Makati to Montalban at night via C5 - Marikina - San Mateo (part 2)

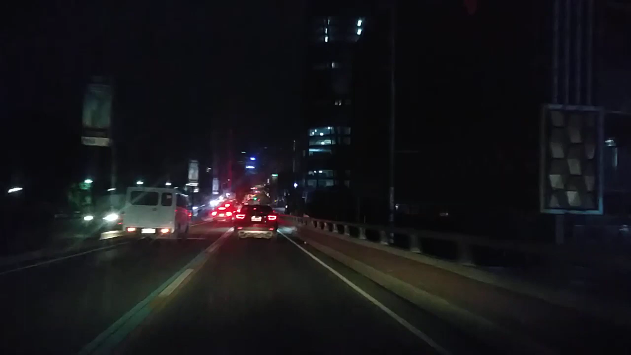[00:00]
Okay Dito po tayo Continuation Ayan, pababa na tayo Sa Antigas Flyover, ito na po yung flyover Kasi sa ilalim natin merong Overpass Kanina, oh Ngayon na pababa na tayo Ito ngayon ay Iwanabuto Parti na po ito ng Quezon City
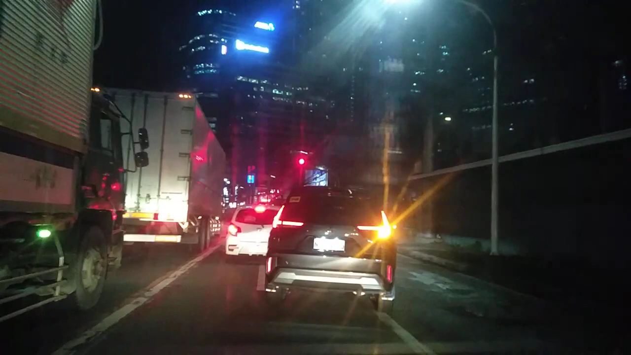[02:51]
Gano'n Crossing Ang C5 Industria Calye Industria O
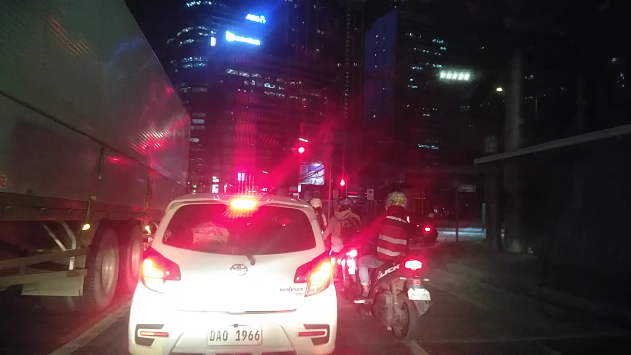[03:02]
Industria Street Nung Kanan At Puna Is Calye Industria O Industria Street Nung Kanan So Upo Tayo Ulit
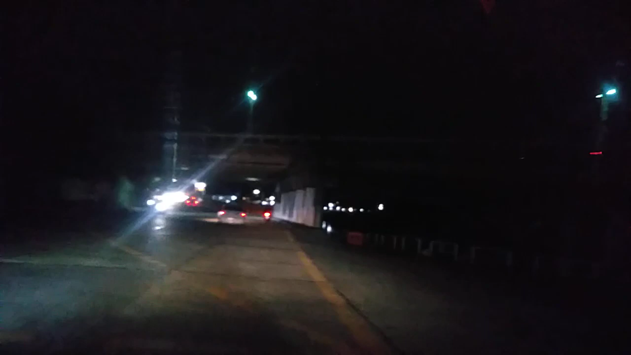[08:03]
lrt line hindi nyo makita matilim kaya sa babaw nakikita nyo may mga puti-puti na parang sparkles bridge po kaya naitan nyo yung construction sa isang marikina riverbanks yan
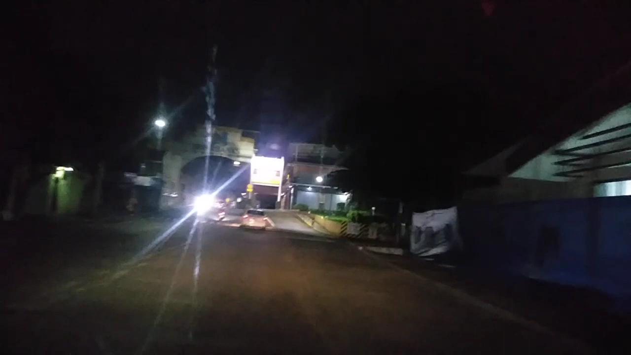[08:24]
baka nakabalit-balit ako nakikita yan, riverbanks center na tayo